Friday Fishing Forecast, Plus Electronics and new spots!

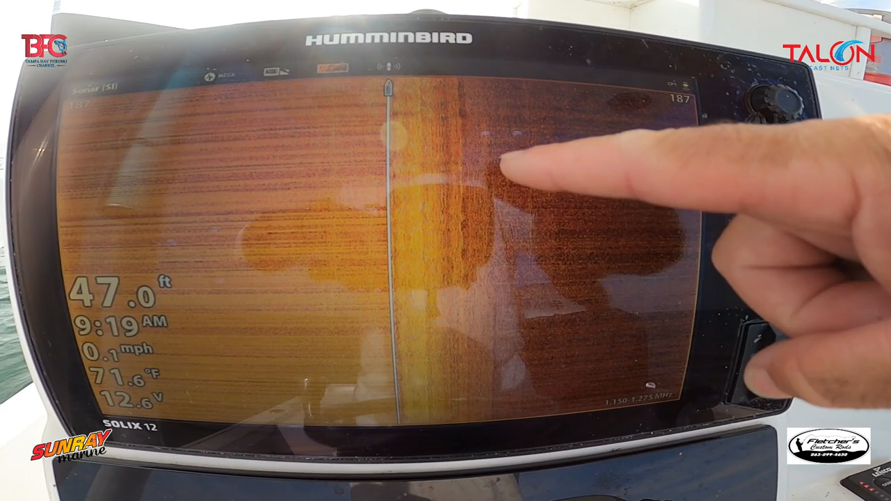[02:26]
On screen: depth 47.0 ft, water 71.6°F, speed 0.1 mph
these little wiggly lines here are indicating to me that this is hard bottom so
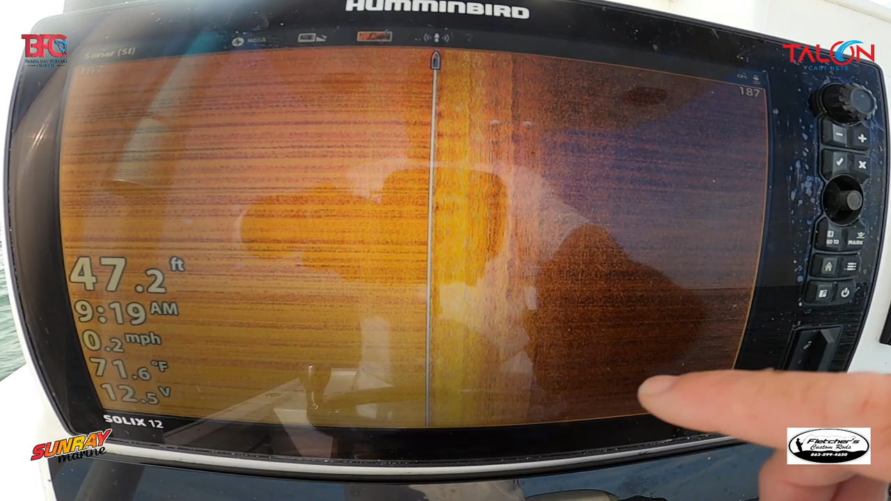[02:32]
On screen: depth 47.2 ft, water 71.6°F, speed 0.2 mph
these lines right here are showing me that there's there's hard bottom in this area now
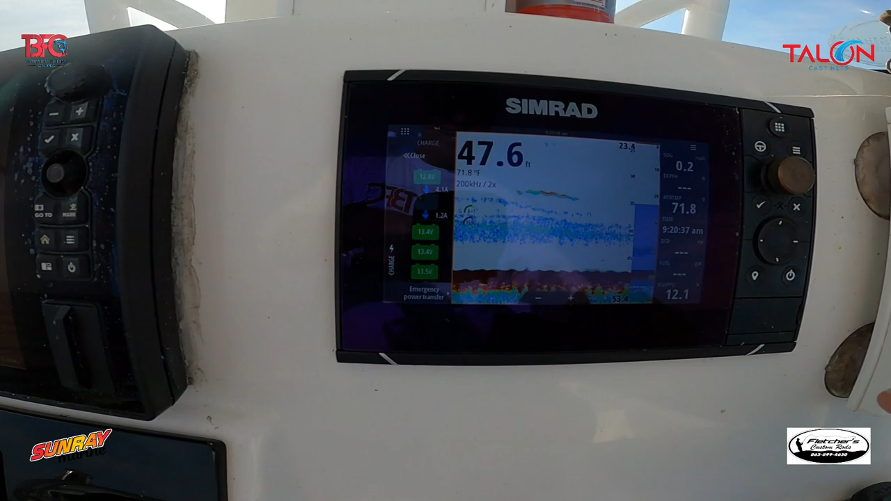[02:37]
On screen: depth 47.6 ft, water 71.8°F
on my simrad it's showing you how hard it is right here and
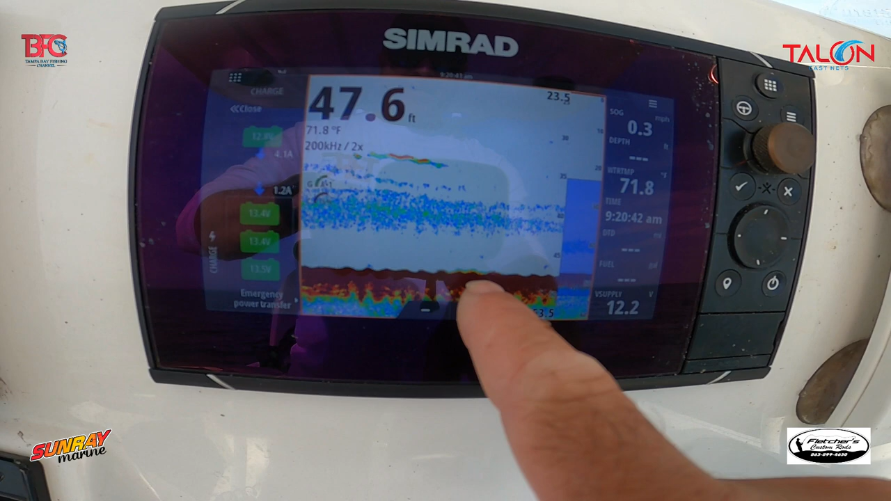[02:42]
On screen: depth 47.6 ft, water 71.8°F
you can see some fish down in the bottom so what I'm gonna do is go ahead and try this area I've never fished here before it's
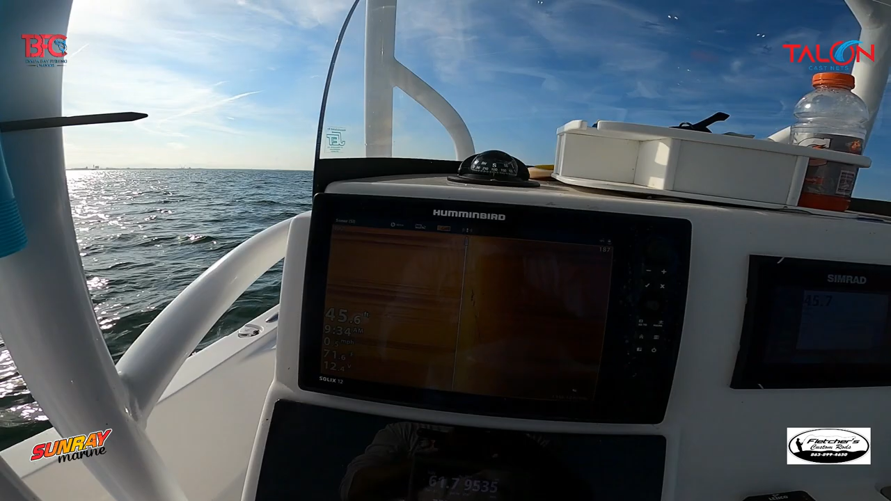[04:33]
do but as you can see here see that ledge right there it's off to my right I may have to
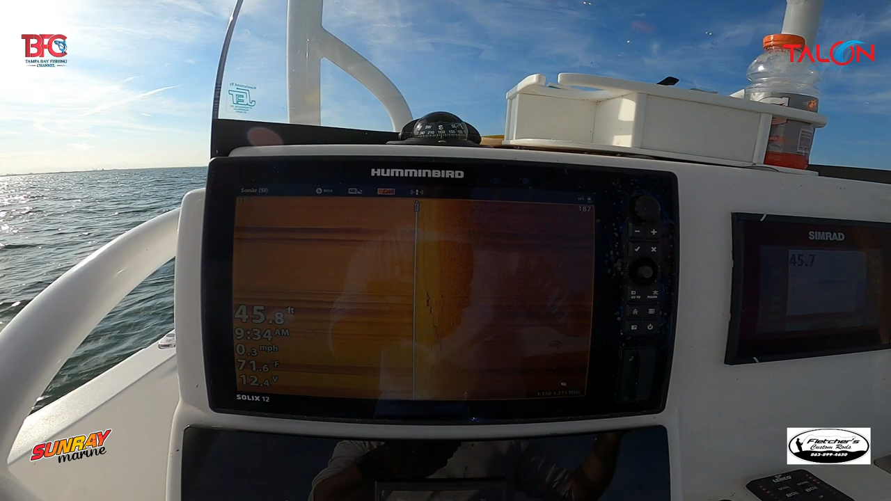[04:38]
On screen: speed 0.3 mph
readjust the boat a little bit and see what I can find but it is showing fish down
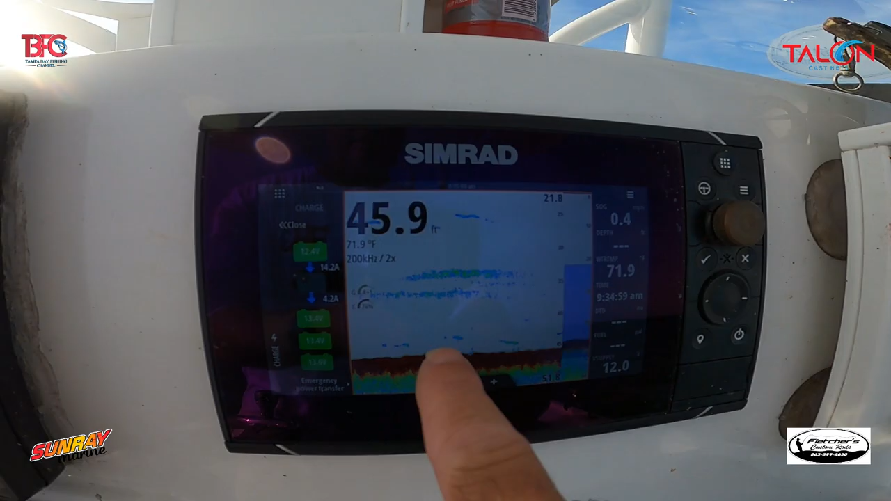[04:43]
On screen: depth 45.9 ft, water 71.9°F
on the bottom here so we'll we'll give it a try and see what happens
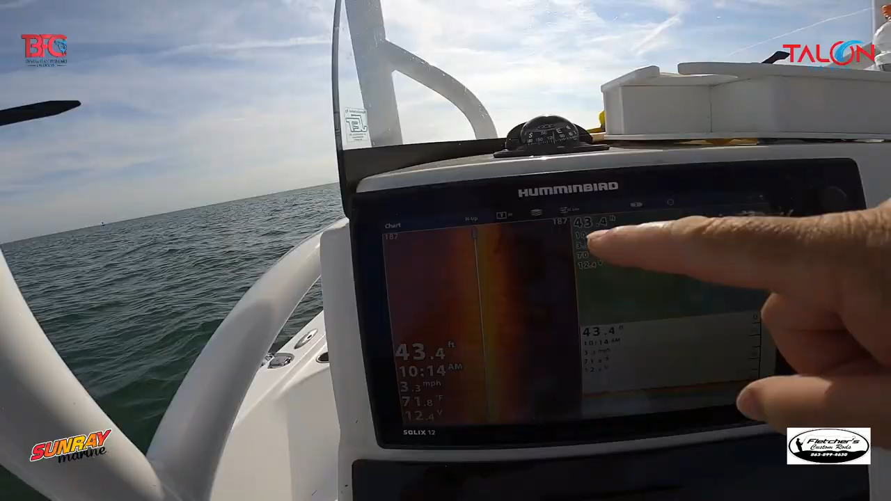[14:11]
On screen: depth 43.4 ft
see there's what I'm looking at right there there's that ledge that I was telling you about
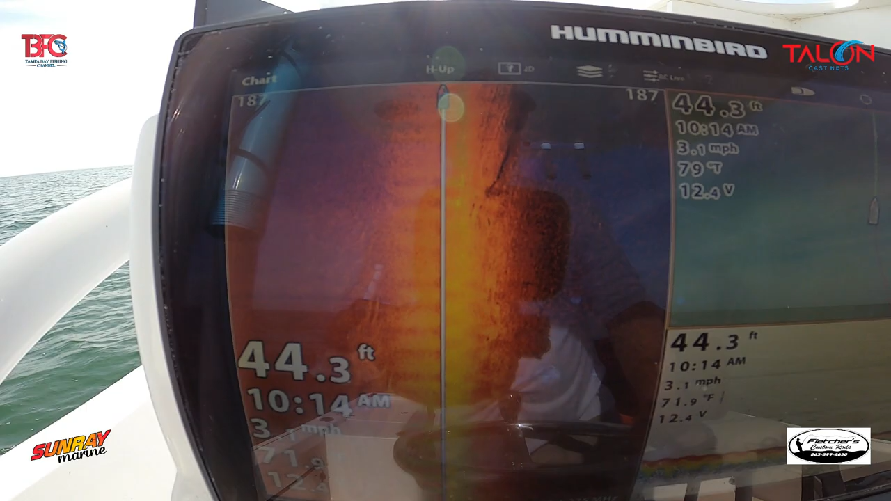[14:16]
On screen: depth 44.3 ft, speed 3.1 mph
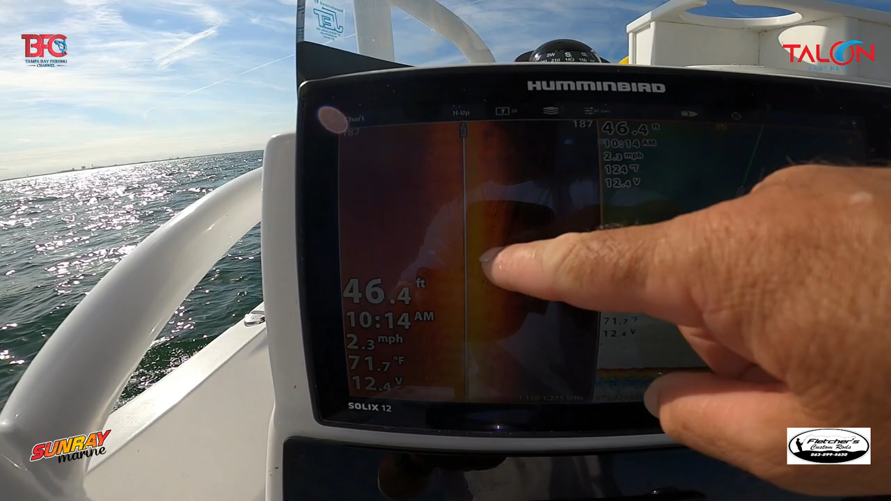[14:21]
On screen: depth 46.4 ft, speed 2.3 mph
you can see the little outline of it there
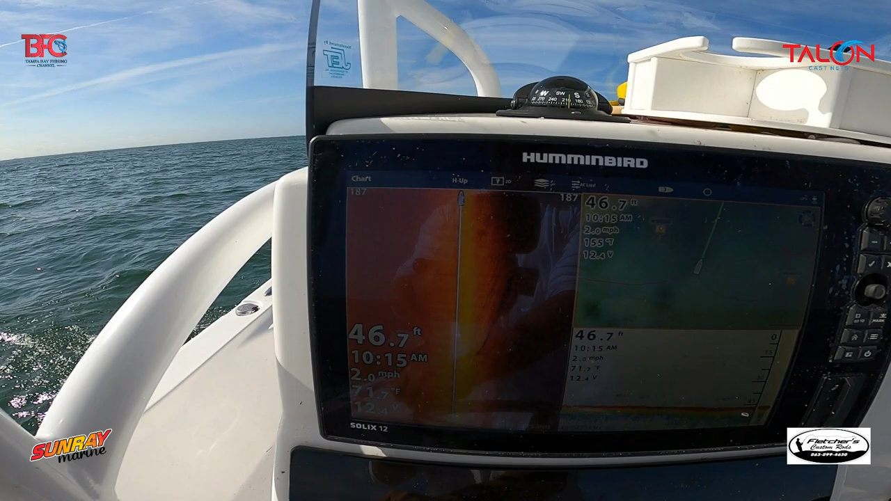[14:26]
On screen: depth 46.7 ft, speed 2.0 mph
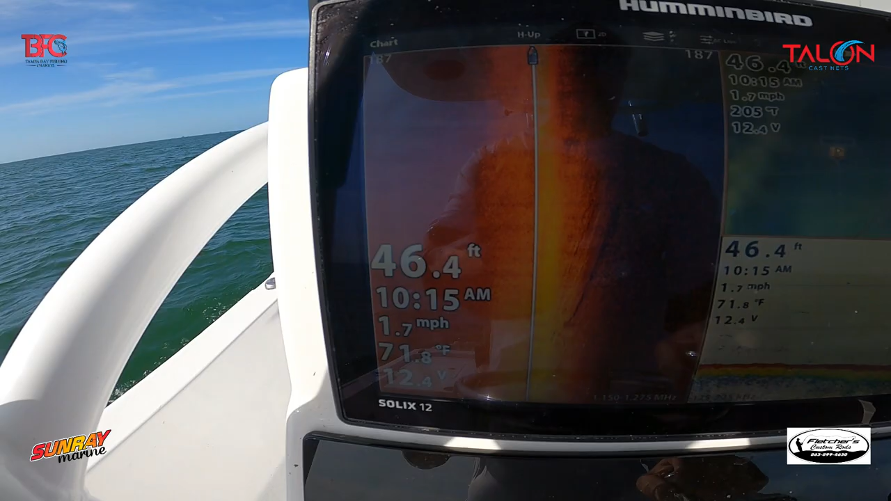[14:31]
On screen: depth 46.4 ft, speed 1.7 mph
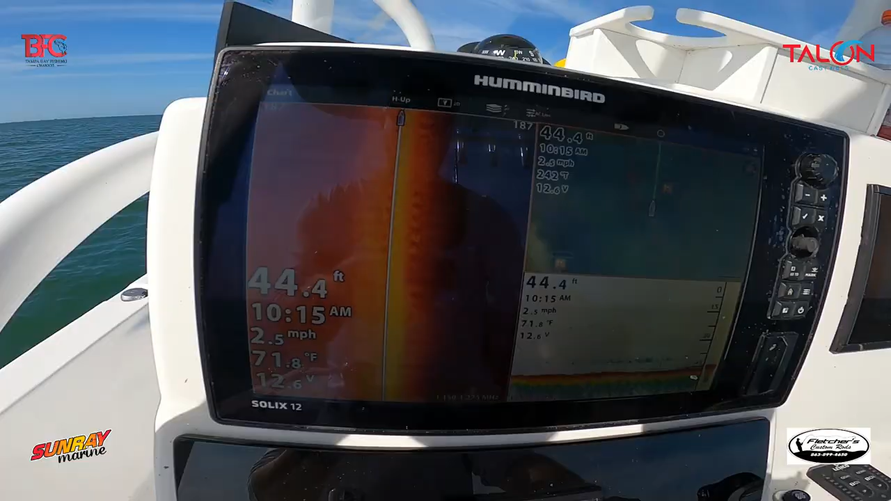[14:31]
On screen: depth 44.4 ft, speed 2.5 mph
there it is on the main screen right there look at that hump
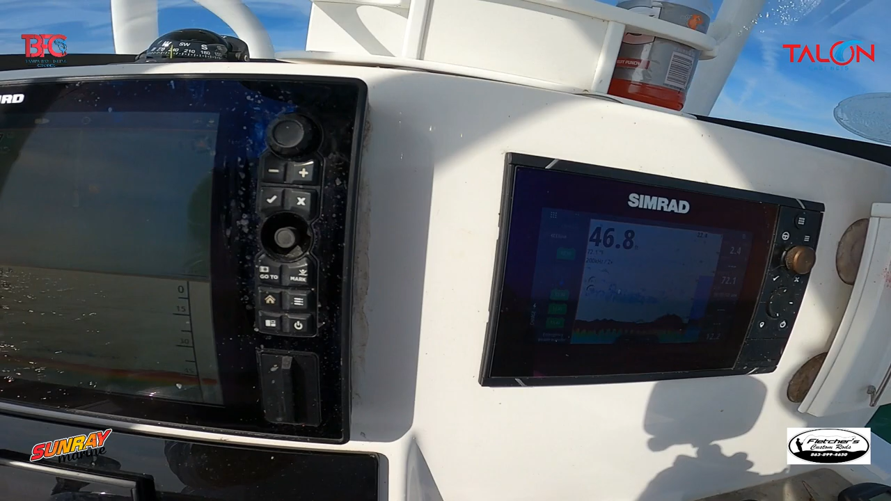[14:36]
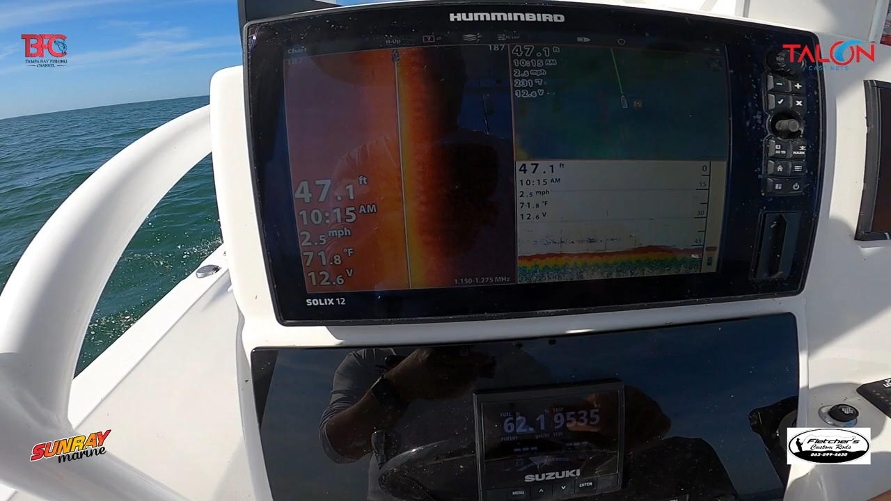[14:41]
On screen: depth 47.1 ft, water 71.8°F, speed 2.5 mph
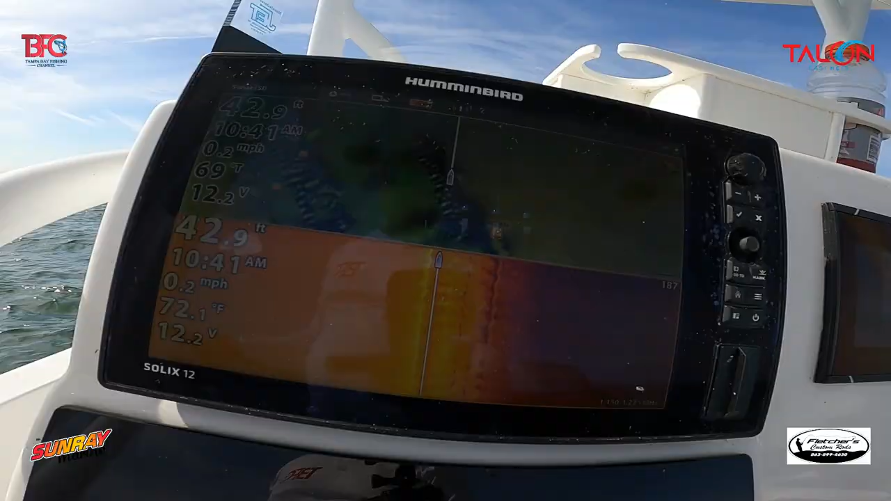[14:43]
On screen: depth 42.9 ft, speed 0.2 mph
I found a really nice ledge as you can see right there look at that show
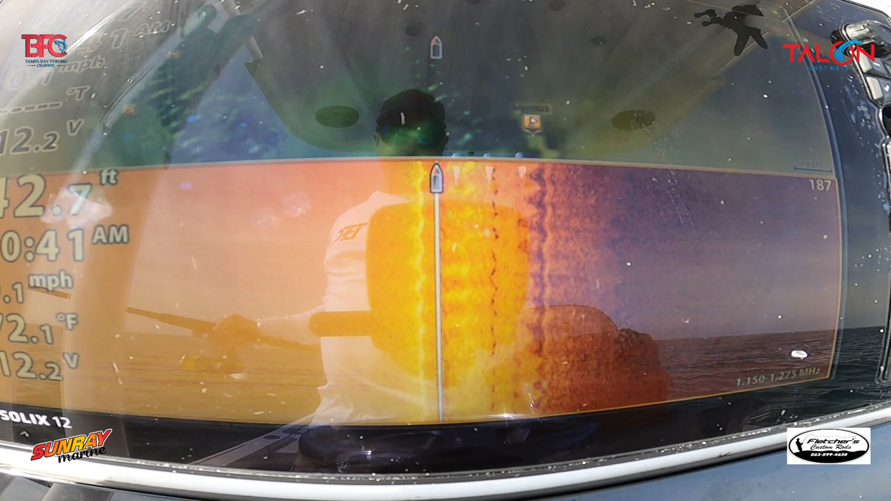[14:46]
just taking the time to scout is just is key